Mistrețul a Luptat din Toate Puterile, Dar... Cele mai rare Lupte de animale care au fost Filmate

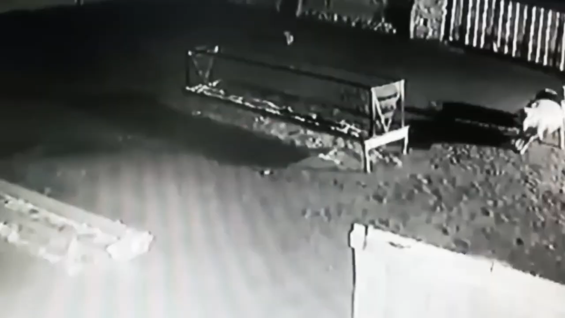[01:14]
Doar uitați-vă cine vine, este protectorul curajos al turmei, care trebuie să salveze oile. Dar n-a fost să fie. Câinele lași stă lângă gard și e frică să facă un pas. Lupul nici nu atrăgea atenția la el și-și continua treaba. În curând apare tovarășul lupului. Cum au de gând să o dea peste gard? Incapabili să facă asta, pleacă cu nimic.
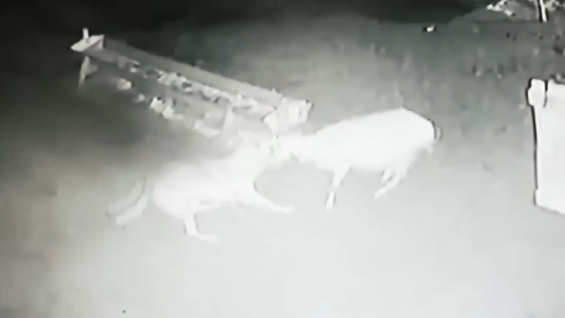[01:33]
N-au putut să care prada după sine.
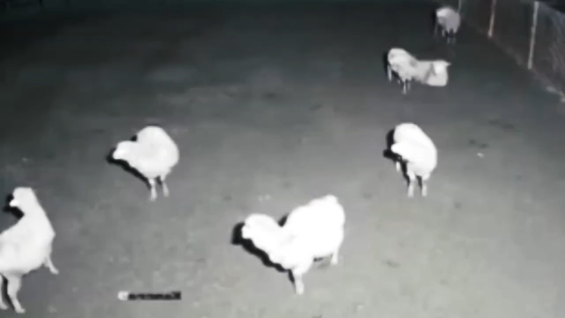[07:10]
În ajutor vine un kangal mare. El i-a speriat pe lupi, dar aceștia nu au plecat.
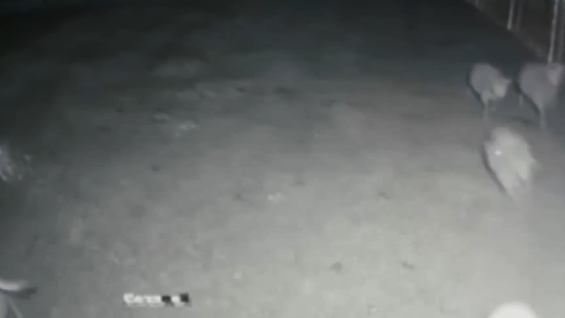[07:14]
Protectorul înțelege că e neputincios. Sunt foarte mulți lupi și încearcă să fugă. Trei lupi s-au lămurit rapid cu prada ușoară.